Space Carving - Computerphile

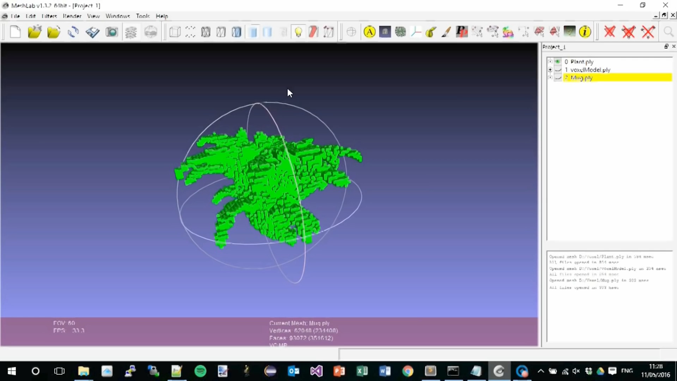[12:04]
So, it's just a means to an end. But it gives you a proof of concept, but it, but how it works. So, this is the actual, uh, model. You can see, we found all the leaves.
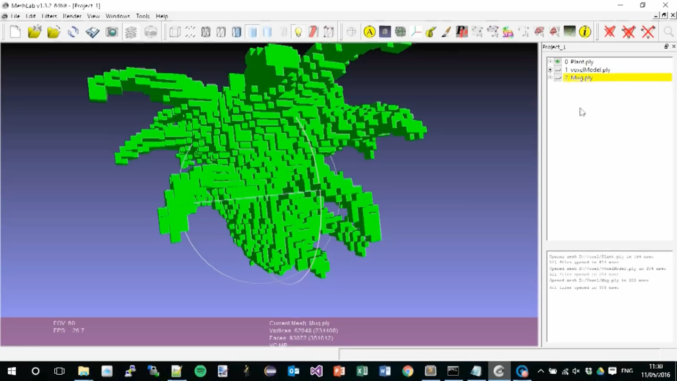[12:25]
Yeah, it's a bit like Lego, a Lego model of it, or a, or a Minecraft model of it, isn't it? So, the detail's really on the edges, you know, and then, uh, in the middle, it's not a lot you can do. It depends on the object you're taking. Much younger plants, obviously, work quite well.
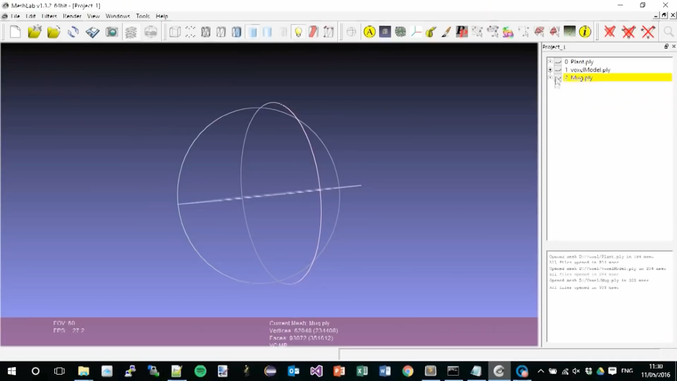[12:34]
So, this is a picture of our mug. Uh, there we go. So, let's just move it into the middle of it. There we are. You can see the mug there.
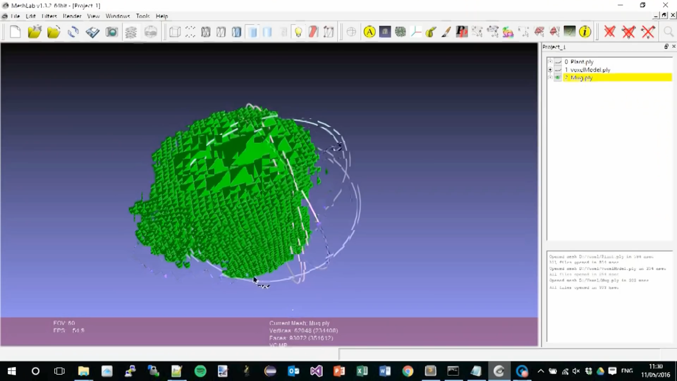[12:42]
It's circular-ish.
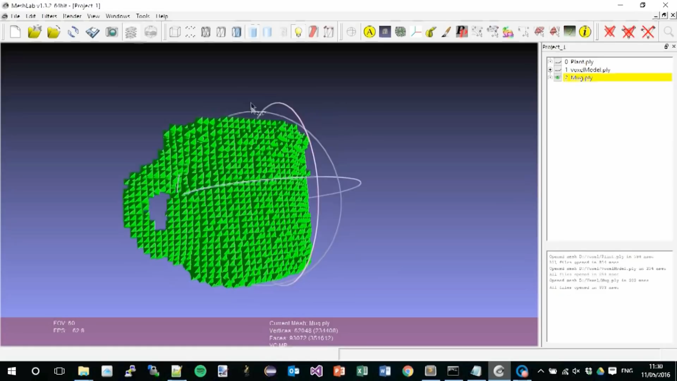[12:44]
It's kind of a cylinder, and it's got a handle on it, okay? That's as good as we can get from that kind of resolution of camera that's that far away from the mug.
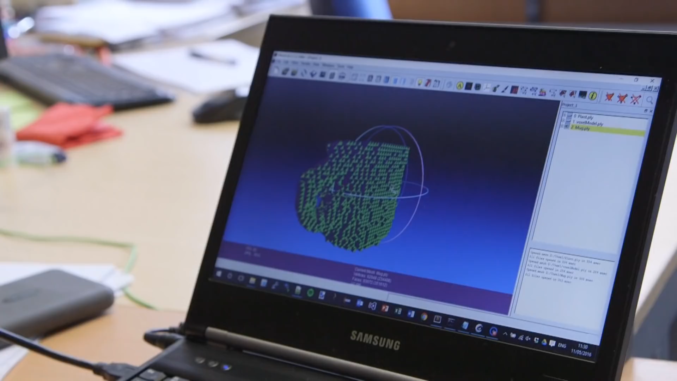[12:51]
You can see that there's still some voxels that need to be carved the way that haven't, and that might just be because of the exact angle of cameras that we used.
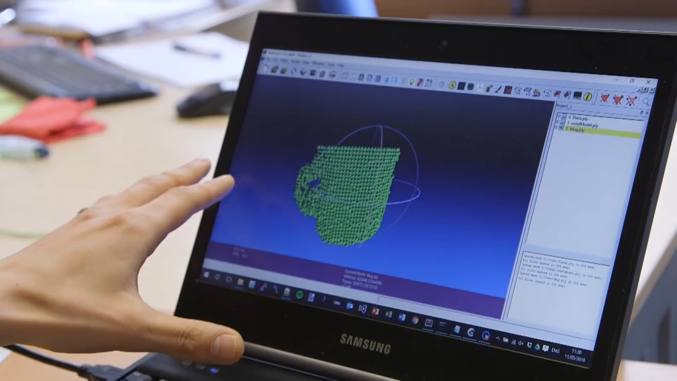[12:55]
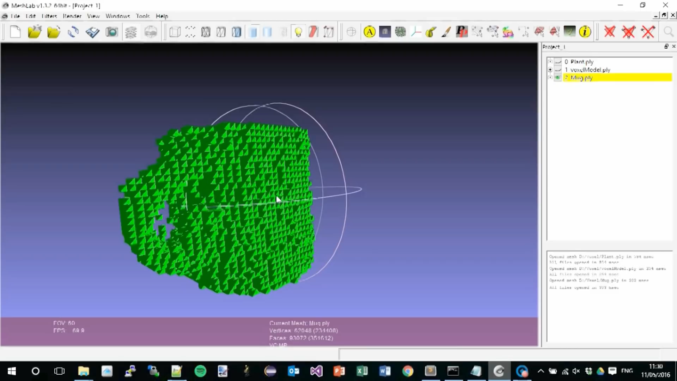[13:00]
The more angles you have, the more you carve away, the closer your object gets to being the real object.
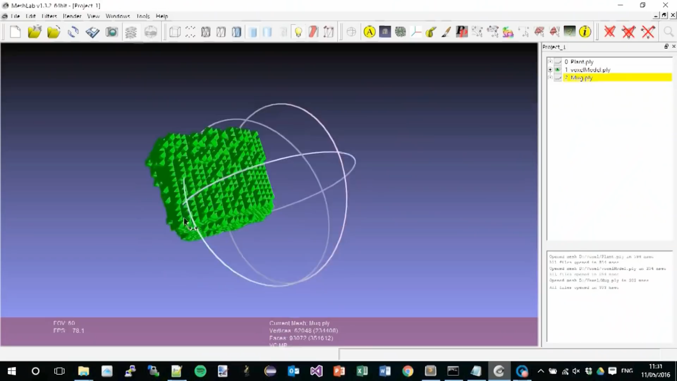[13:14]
But it's not, it's not particularly a cube. I mean, that's cube, kind of, right?